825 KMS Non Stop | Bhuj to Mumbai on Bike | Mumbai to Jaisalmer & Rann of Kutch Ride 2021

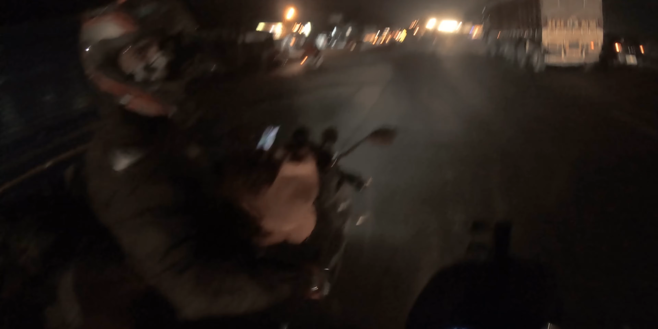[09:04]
तो फाइनली अपना ये सफ़र यहाँ कंप्लीट होता है, उत्तम भाई का एग्जिट आ गया, उनका स्टेशन आ गया, अपना हमारा स्टेशन अगला स्टेशन है। चल भाई मिलते हैं लेक साइड पे, हाँ दुआ में याद रखना।
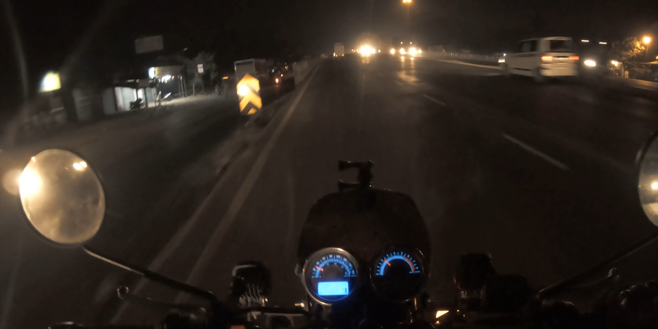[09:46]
तो हमारे उत्तम भाई निकल गए नीचे से, उनका एग्जिट आ गया, हमारा एग्जिट नेक्स्ट एग्जिट है। सी यू नेक्स्ट टाइम विद अ न्यू लोकेशन, न्यू राइड प्लान, एंड एज ऑलवेज भटकते रहो।